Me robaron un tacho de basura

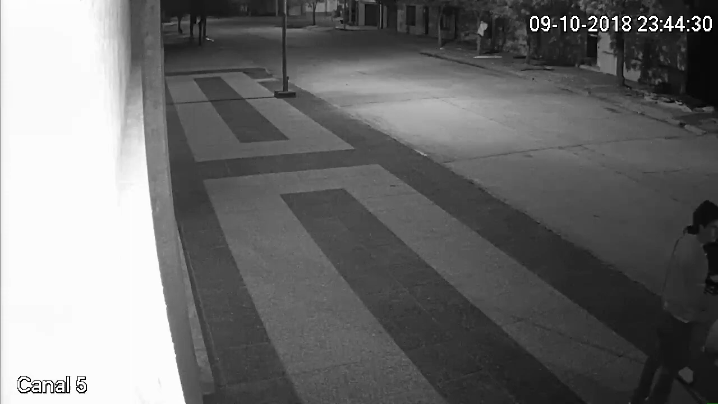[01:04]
Y cuando salí afuera, el tacho de basura había desaparecido.